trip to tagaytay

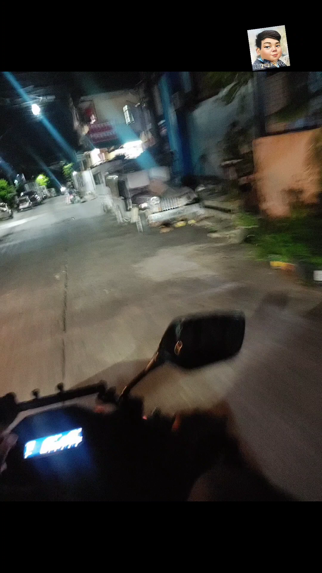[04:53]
Susme. Kahit gabi na talaga, no. Dadayo pa tayo doon sa may bulihan.
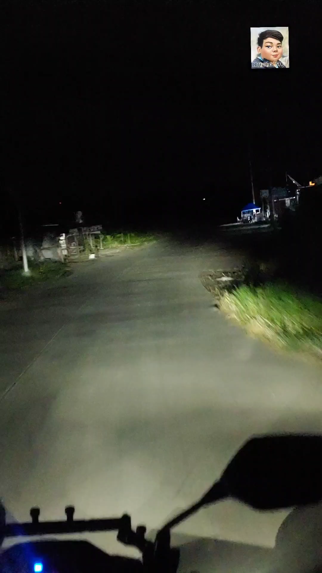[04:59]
At eto na nga yung sinasabi ko. Diyos ko. Kadilim ng daan. Diba? Ano ba yan?